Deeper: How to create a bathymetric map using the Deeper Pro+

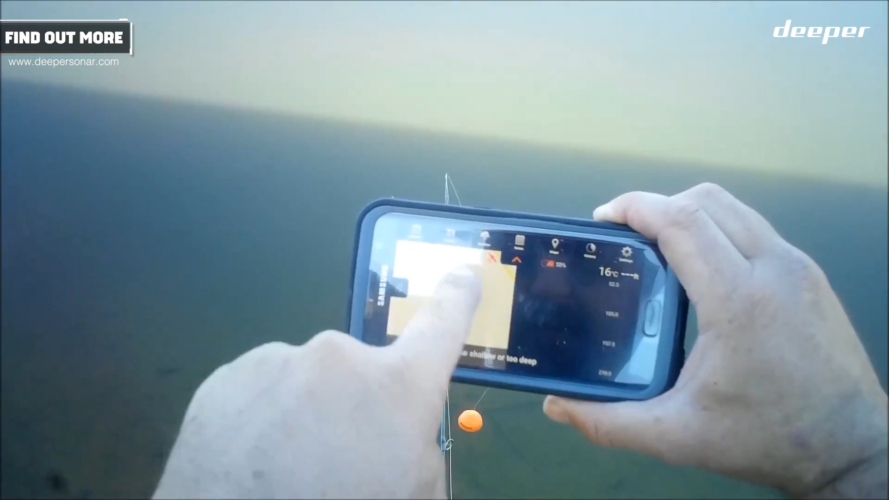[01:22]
This waterway is not actually listed on the map. They don't list all the smaller waterways.
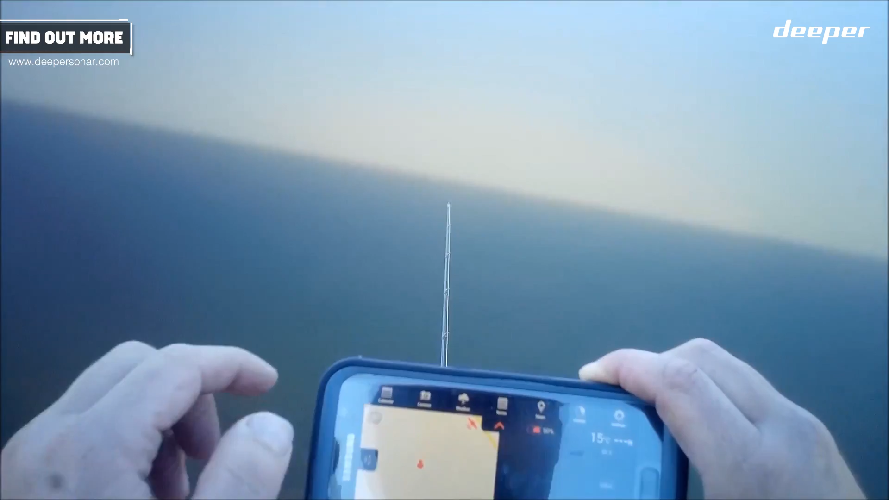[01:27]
So, what I'm going to do, because it's in deeper,
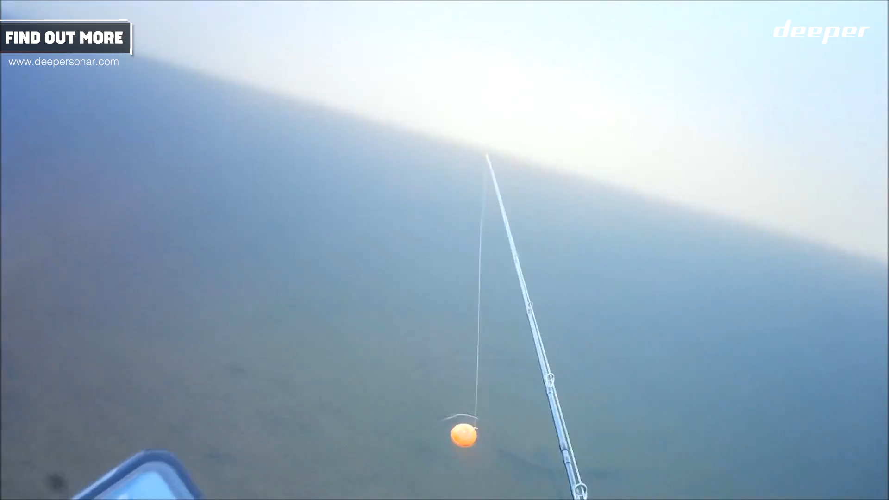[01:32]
because it's in Odden Shore mode, what it's going to do is activate the GPS unit in the actual fish finder.
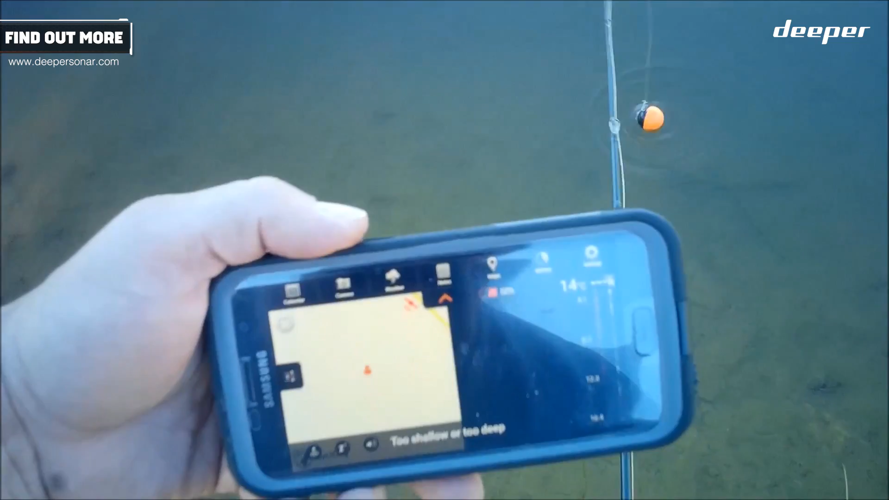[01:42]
And on the app here, as you can see here, that little red satellite, that will turn green. Okay, so I'm going to sit this over here for a minute while I cast out.
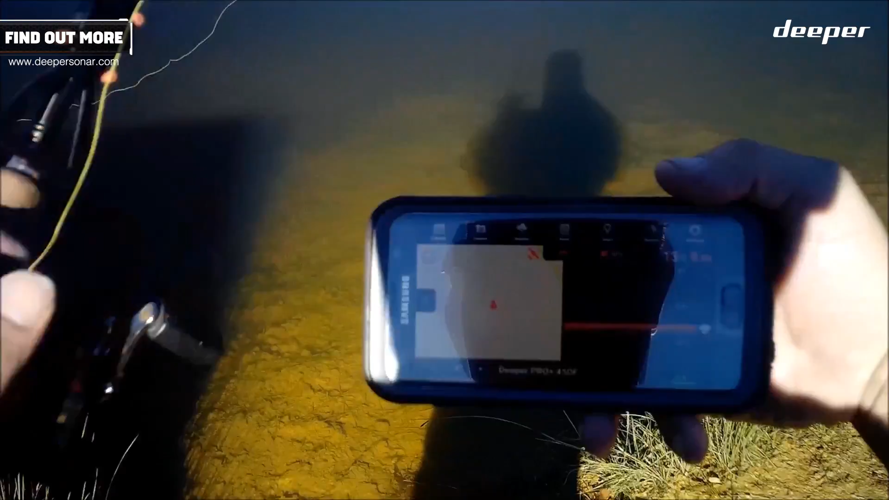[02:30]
That can happen. Like all GPS units, you need to wait for it to lock into satellites.
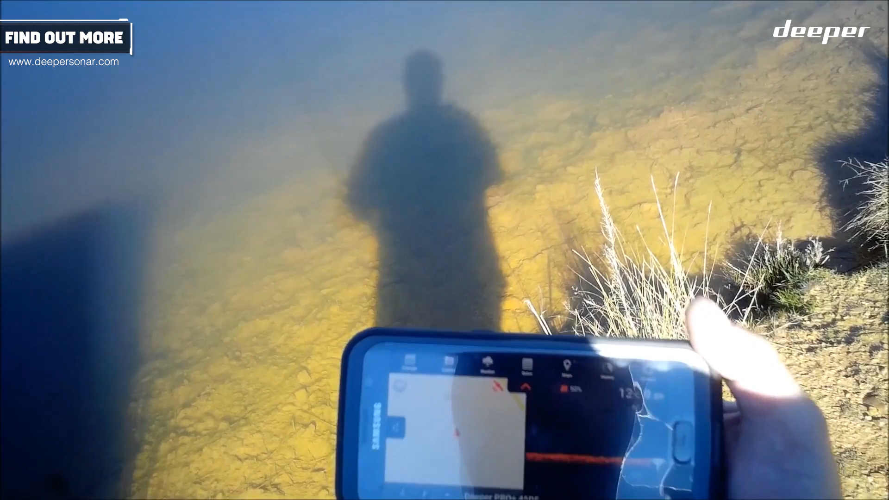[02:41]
There we go. It's just gone green. It's just gone green, and you can see where I am there.
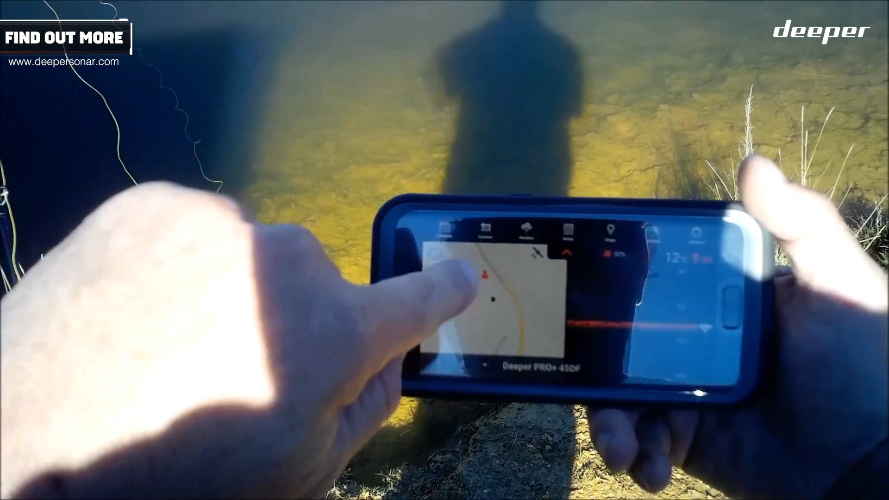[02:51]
I'm where the person is. That's detected by the GPS in my phone, and that little black dot there, that is where the sonar unit is out there.
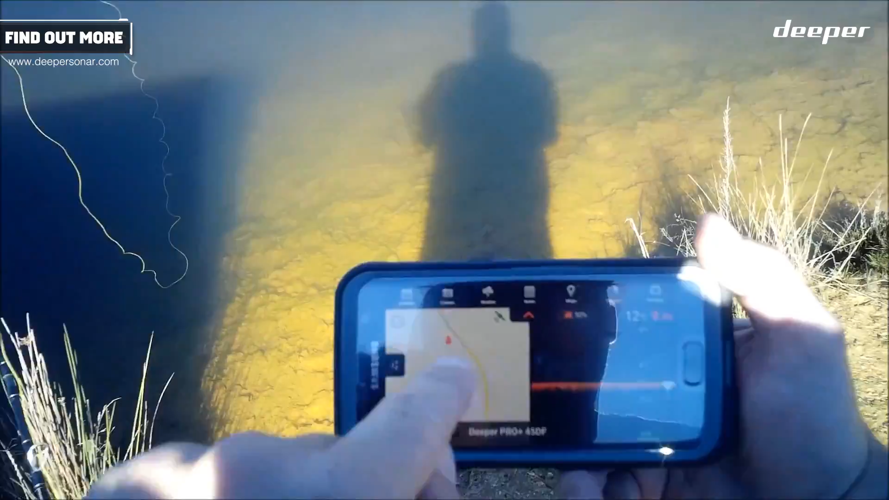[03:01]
As I reel that in, it's going to create a bathymetric map, and I'm actually quite surprised to find that that's 10 feet deep out there.
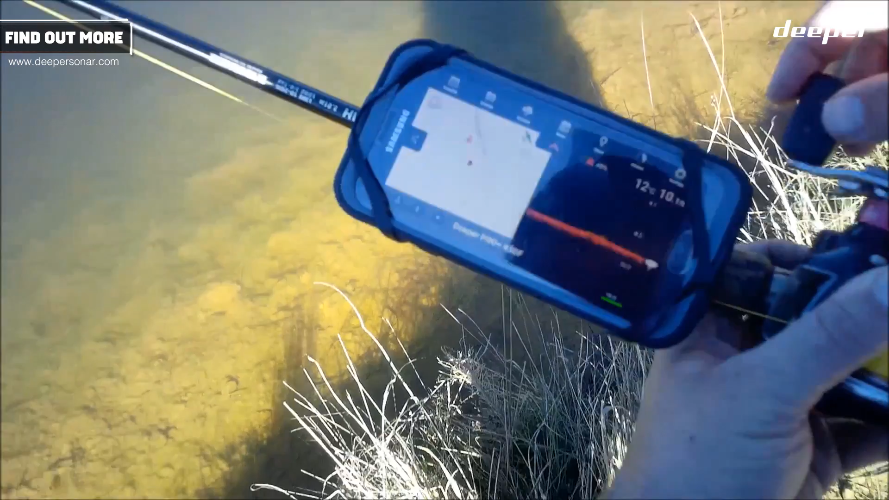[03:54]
that should automatically begin to create a bathymetric map on that phone. And here it goes. Actually, I might zoom in a little bit if I can.
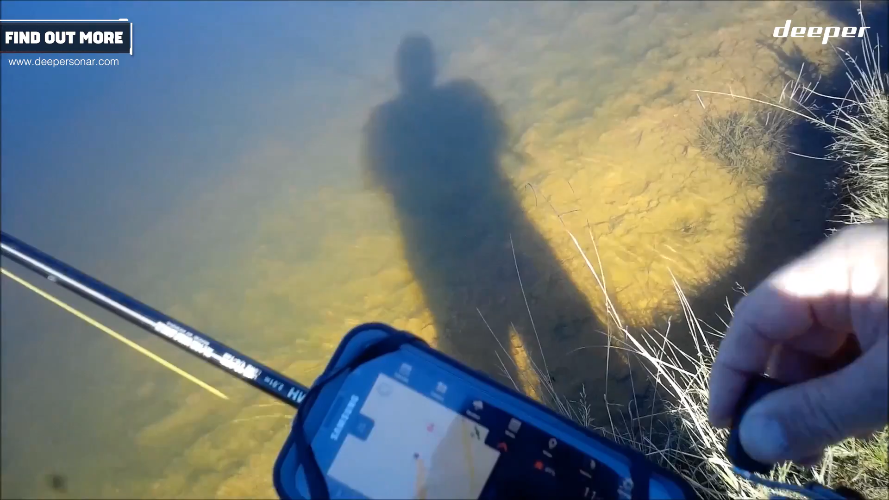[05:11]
what it will do, the contours will change. It will create contours as it gets shallower. It's still eight feet now, just out there. Now, note, the GPS may not land near me on this map.
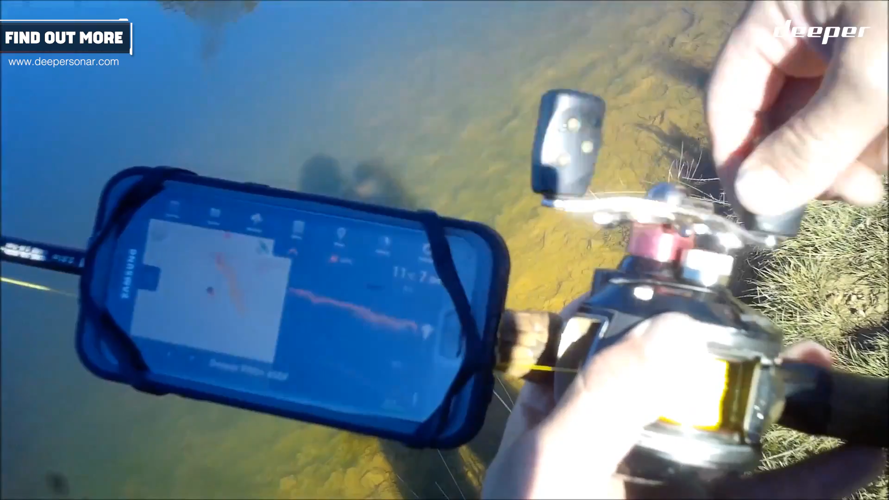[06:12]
It's seven feet just there. What I think we're going to end up seeing here, because this is a man-made lake that was only dug a few years ago and then lined with clay,
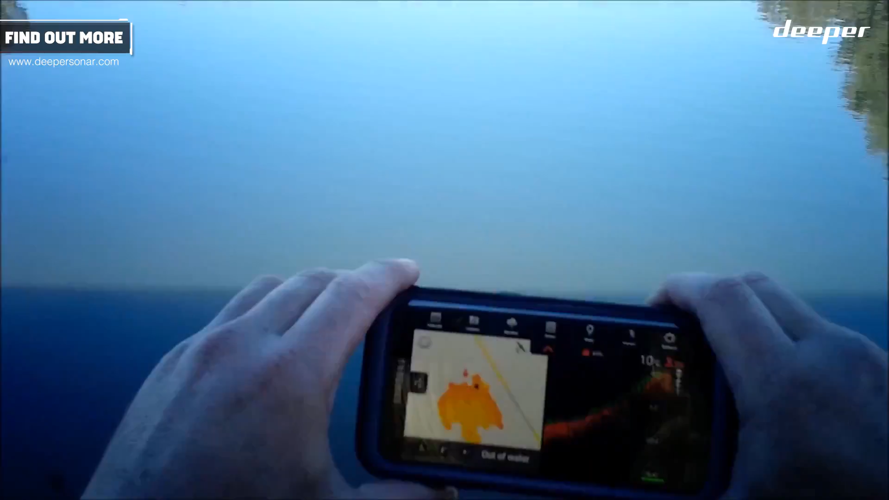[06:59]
Righto, so there's my map. I haven't mapped out the whole lake. I'm only mapping this out as an example.